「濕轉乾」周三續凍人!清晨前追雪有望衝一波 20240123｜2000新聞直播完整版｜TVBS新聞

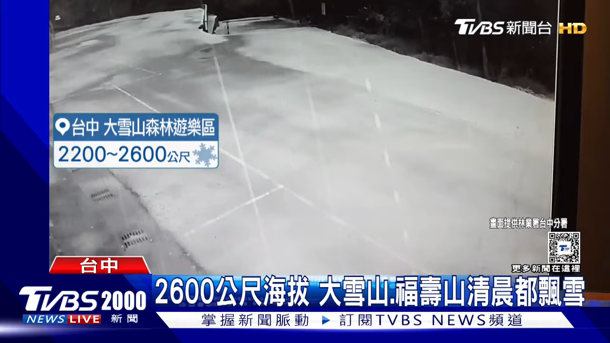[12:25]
小雪山旅游资讯站海拔2560公尺四周附上了一层
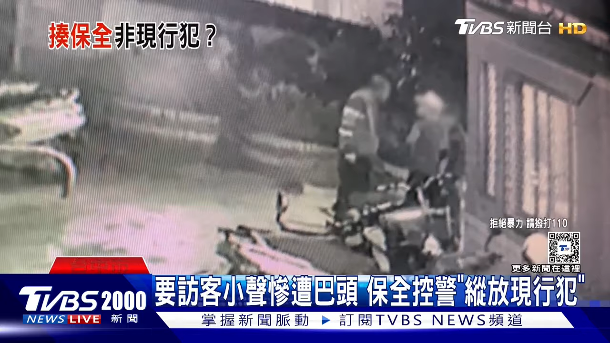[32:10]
今天半年多摄取保全跟门口大声说话的红色背心男子起了口角才刚转身就被
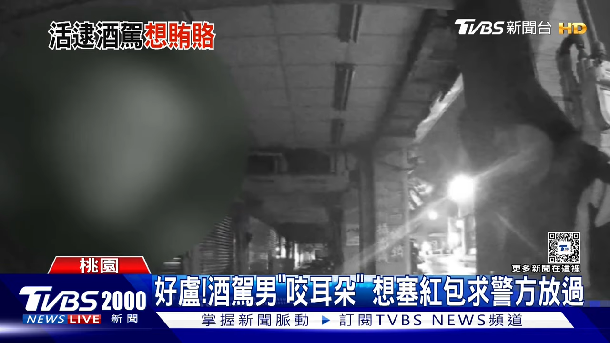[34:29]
了我没有喝酒为什么要叫代驾没有因为我喝一小杯巡逻车在路口